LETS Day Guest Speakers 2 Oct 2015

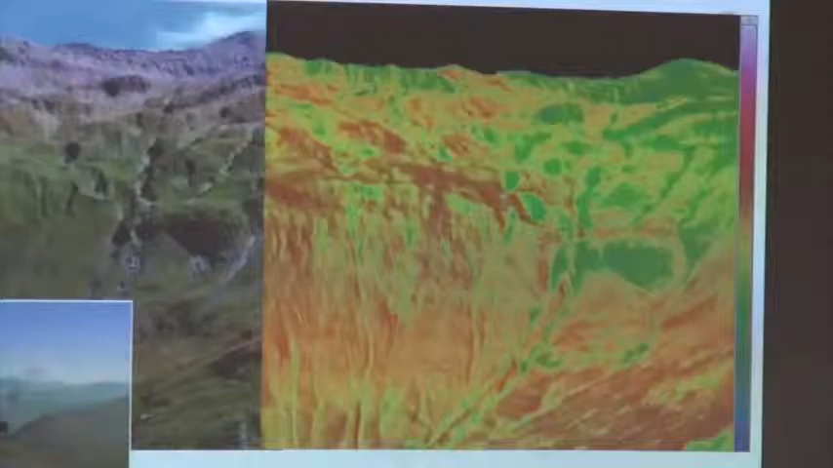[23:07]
So much higher variations than if you are protected from the trees.